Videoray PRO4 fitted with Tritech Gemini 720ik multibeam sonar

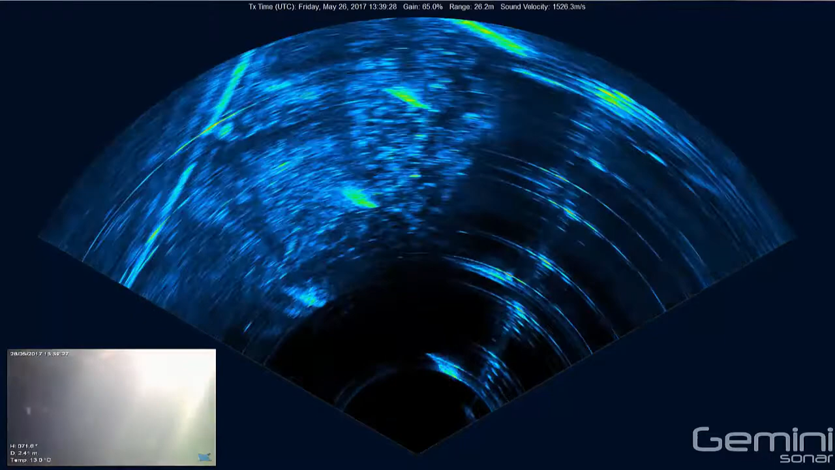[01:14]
The insert or video footage clearly shows how the sonar is required in the murky water.
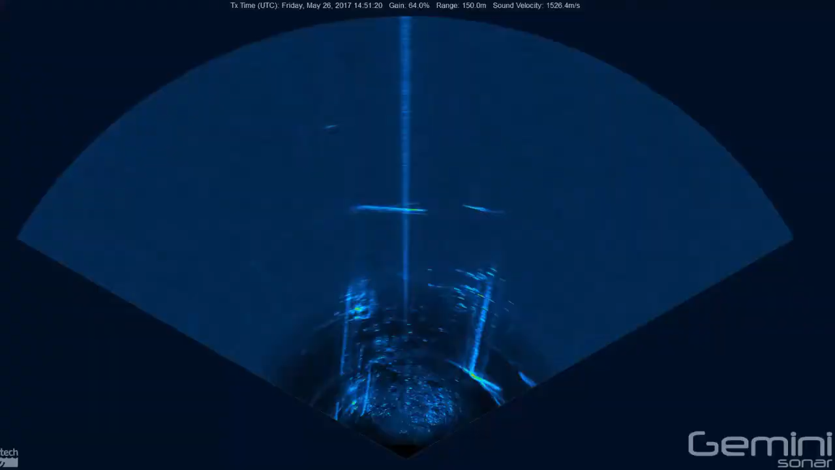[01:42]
Here, you can see the harbor walls and hulls of the ships moored alongside,
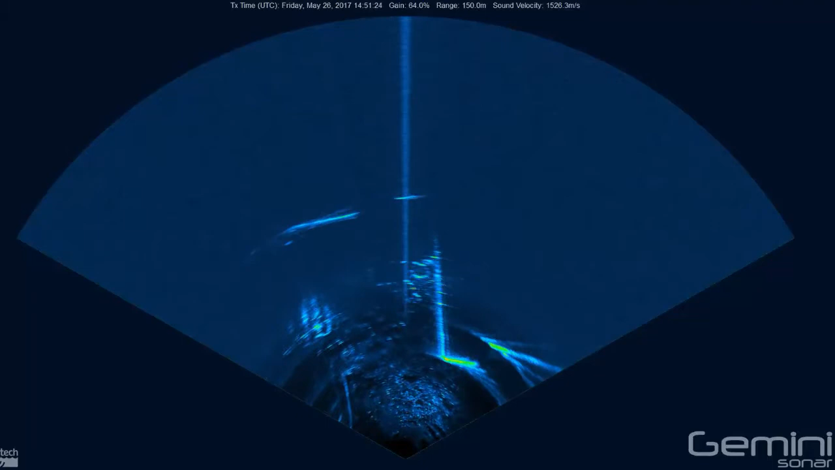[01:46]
as well as close-range detail of the seabed.